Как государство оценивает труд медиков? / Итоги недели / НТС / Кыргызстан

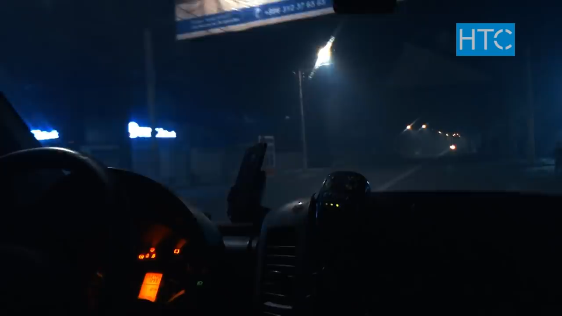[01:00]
Ехать нужно в сторону рынка Дордой. В ночное время с этим полегче. Машин мало.
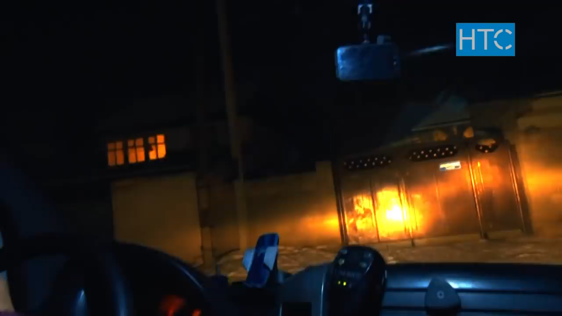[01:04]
Через несколько минут бригада уже на месте.